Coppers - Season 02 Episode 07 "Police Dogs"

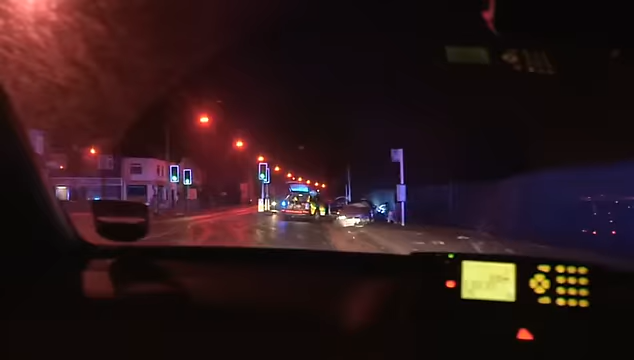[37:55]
212, it's right on the junction of Daisy Road. Jesus. Nottingham's dog section are there for all eventualities.